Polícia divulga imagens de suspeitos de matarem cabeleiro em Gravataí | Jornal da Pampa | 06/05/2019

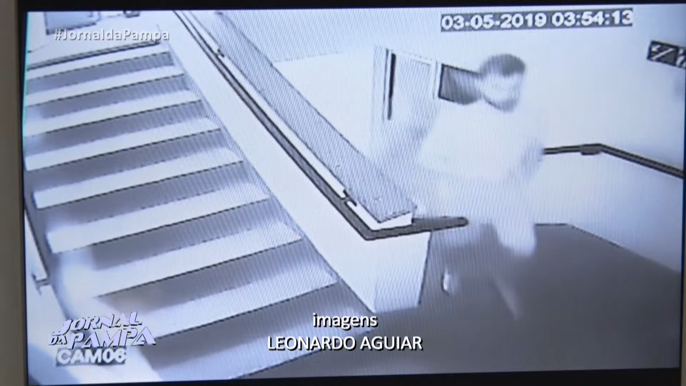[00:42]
Na madrugada de sábado, as câmeras mostram o cabeleireiro à frente, subindo com dois homens. O primeiro parece ser loiro, com cabelo pintado, e o segundo está de boné.